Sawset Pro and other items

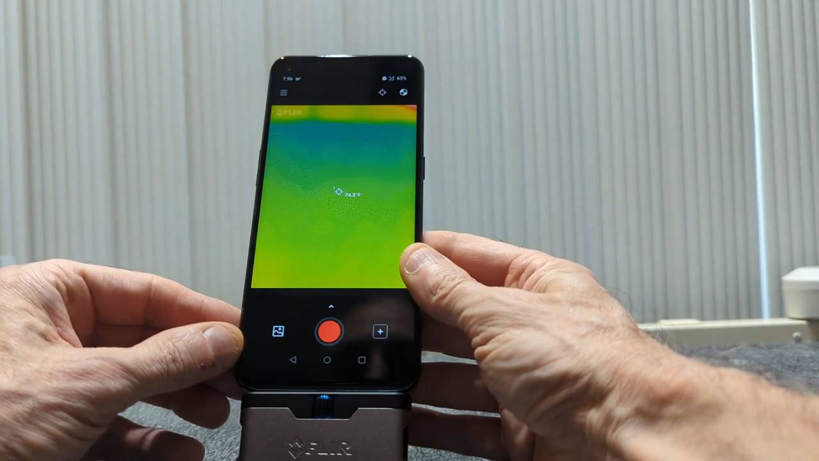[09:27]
thermal imaging camera and you can see it
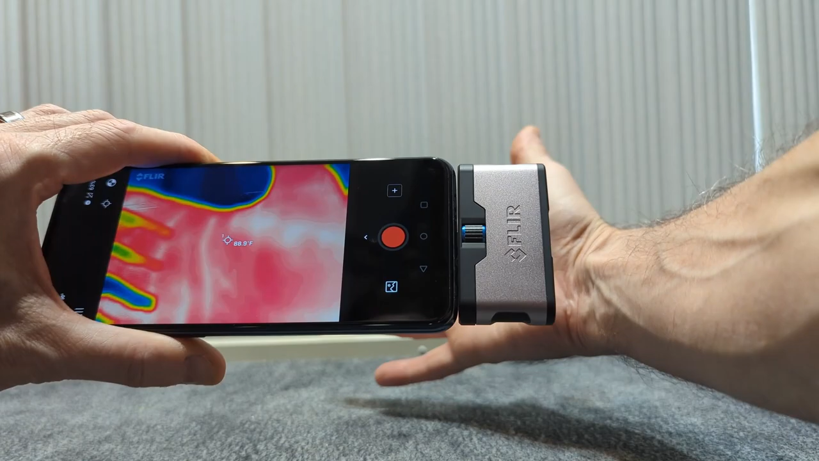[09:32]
is a thermal imaging camera and it's actually quite nice i use this a little bit i use it at work i use it at home i use it all over the place i kind of like it
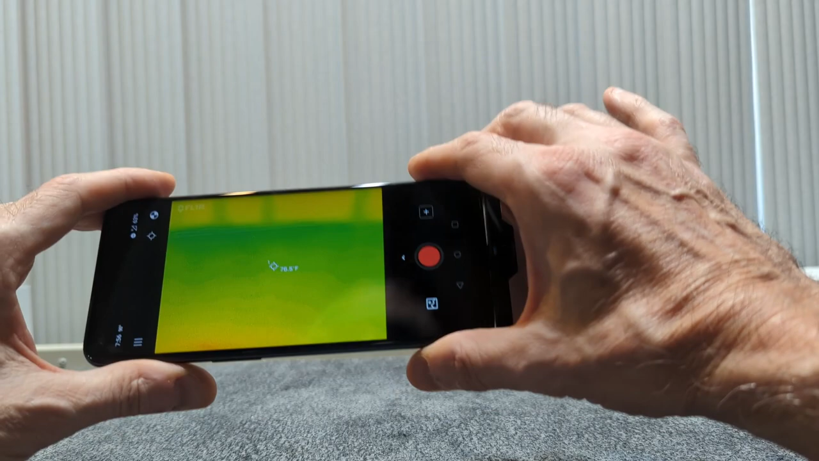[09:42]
so we'll do another video of this at some point too because this is something else that i um i'm actually quite glad that we got it's actually come in handy and it's
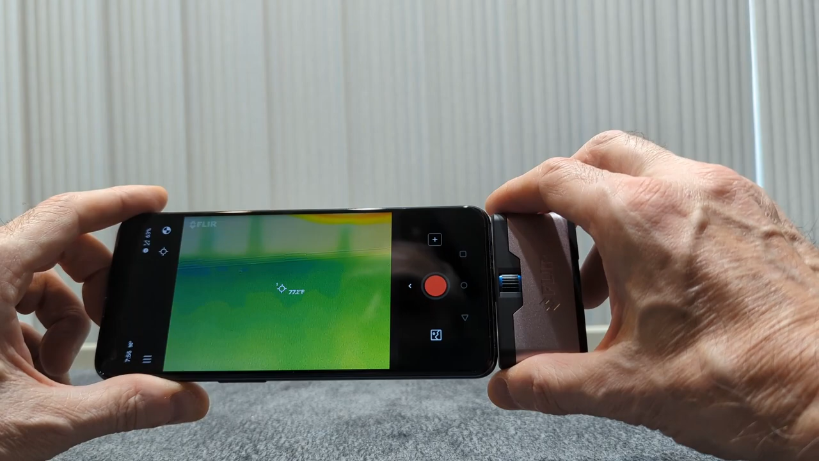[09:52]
a heck of a lot cheaper than buying the actual handheld uh standalone unit
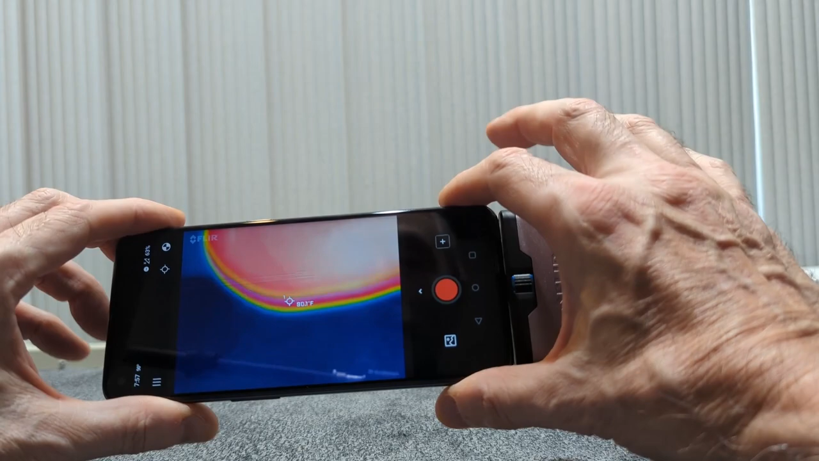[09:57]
which pretty much does almost the exact same thing as this and cost far less so there's something else that we have so another new toy that i